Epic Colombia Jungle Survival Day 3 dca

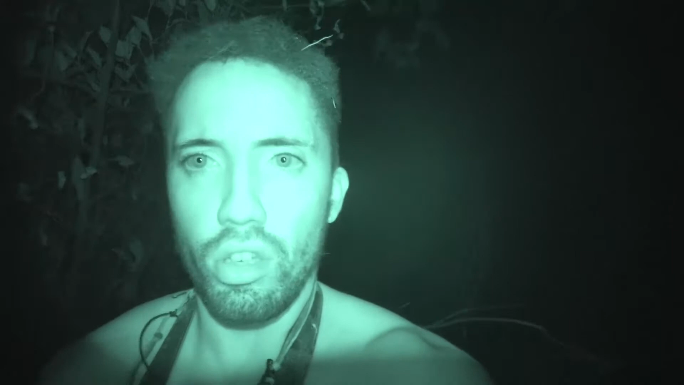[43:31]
I'm going to use this night vision in order to help me get through. So I'm going to flip the camera the other way around.
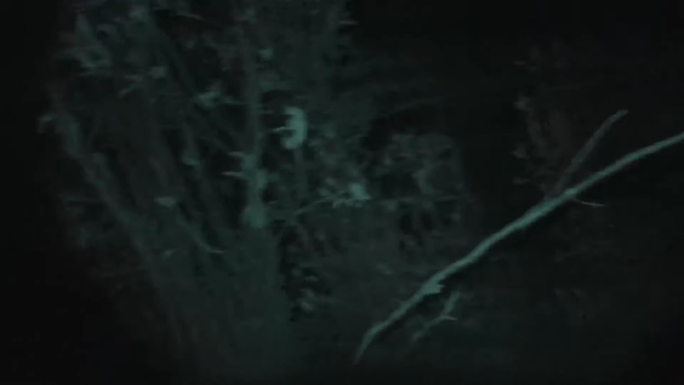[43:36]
I could just go like that.
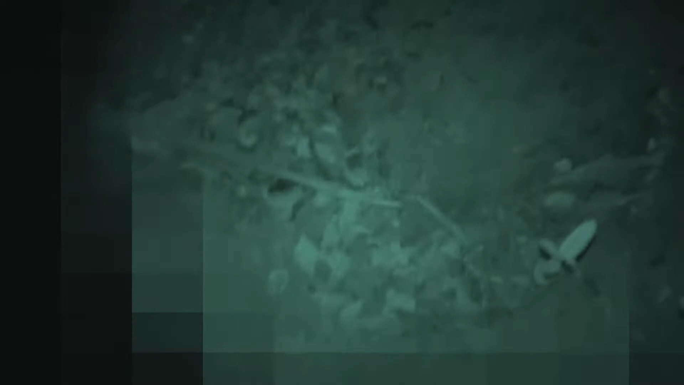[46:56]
I may know this route in the light, but in the dark, even with this night vision camera.
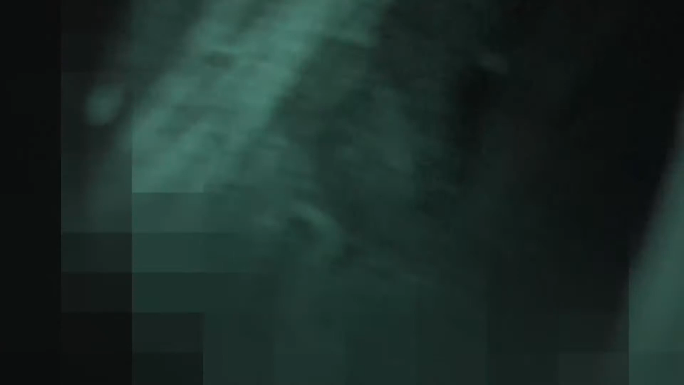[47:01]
It's near enough impossible.
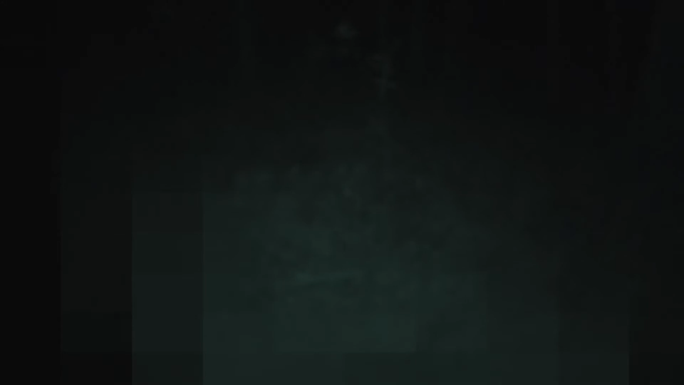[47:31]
I'm running out of battery. Whoa, something went by me.
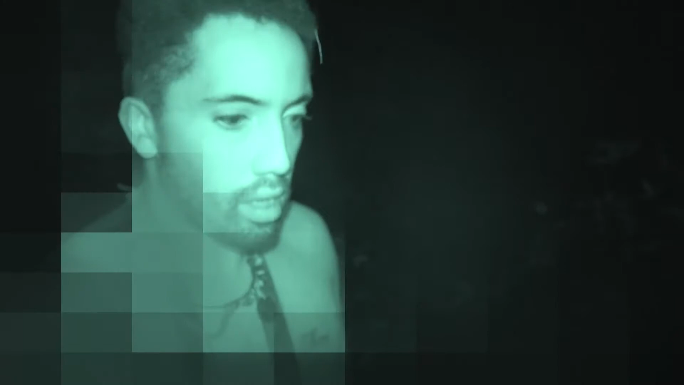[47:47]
I'm running out of battery at the moment, so I need to be quick.
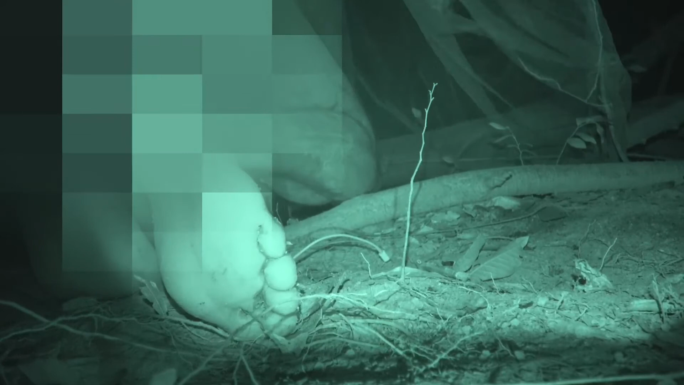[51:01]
And I'm inside. That was one hell of a scary walk.
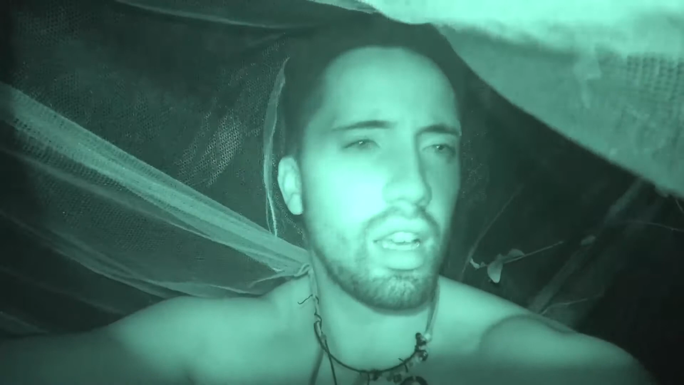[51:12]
In the dark, naked, away from your camp. That's not a thing.
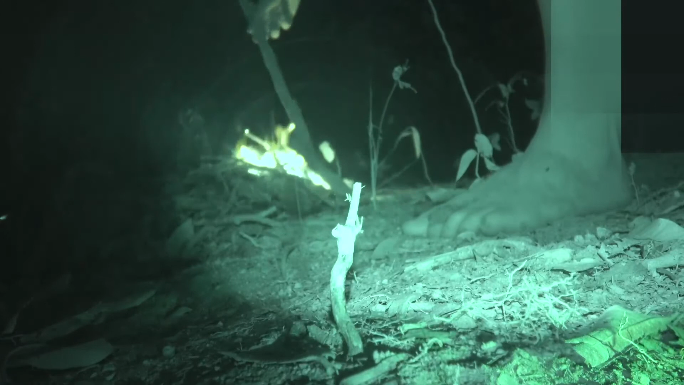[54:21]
I'm trying to make sure all the kindling has enough air and oxygen for it.
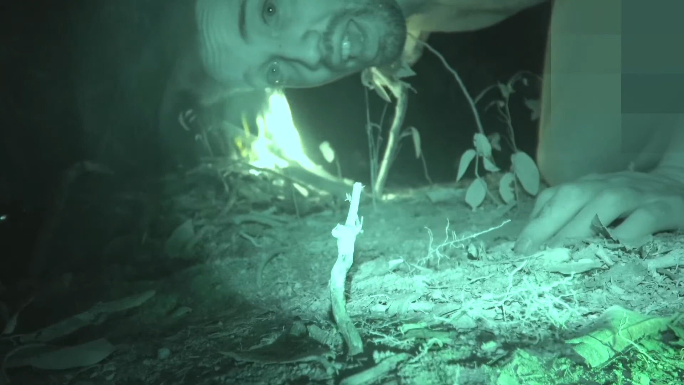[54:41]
I can hear branches being broken and twigs being broken on the jungle floor. The only thing that can ever break branches are creatures, so they never break by themselves. So I need this fire to be working.